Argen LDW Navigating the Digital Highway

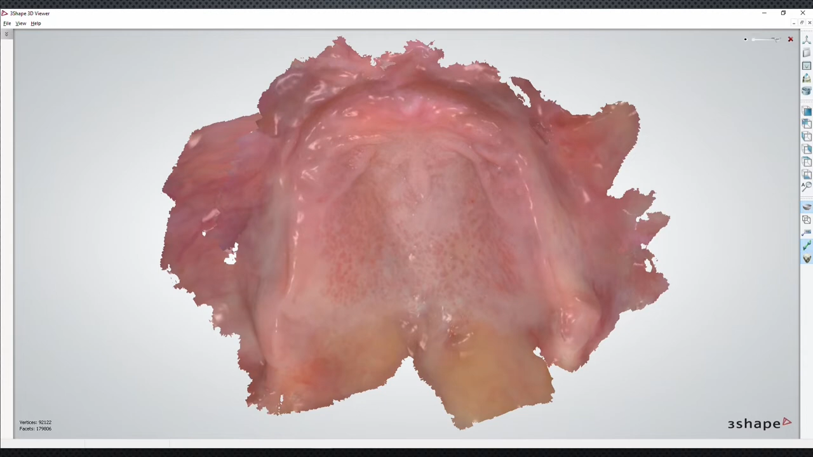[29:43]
So what I do, of course, is I take this and I just draw it in following exactly where you see on that color scan.